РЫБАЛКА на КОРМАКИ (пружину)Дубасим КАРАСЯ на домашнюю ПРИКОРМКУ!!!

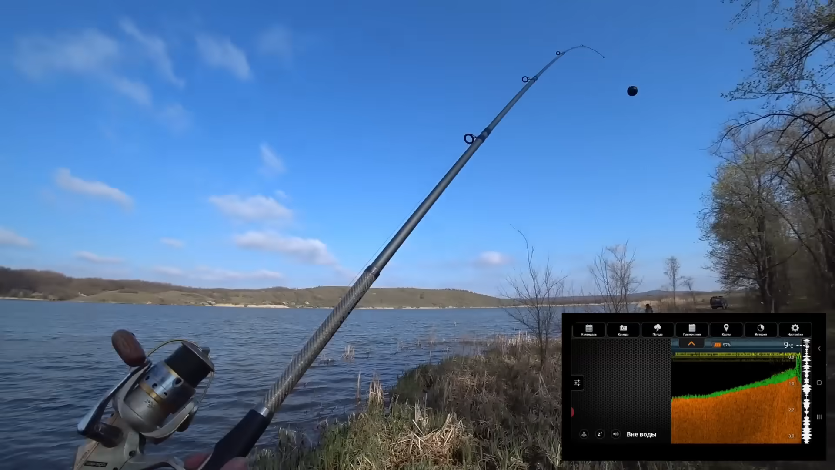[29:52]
чуть подальше и можно чуть чуть левее вот так вот так есть о вот и рыбка наша стоит стайка чуть ближе уже нет один крупненький даже среди них есть